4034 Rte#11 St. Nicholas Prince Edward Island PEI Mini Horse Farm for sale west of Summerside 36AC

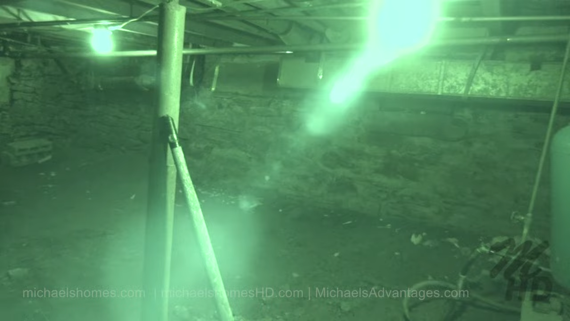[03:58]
And then we've got an expansion tank for the well here. That would be our furnace right there.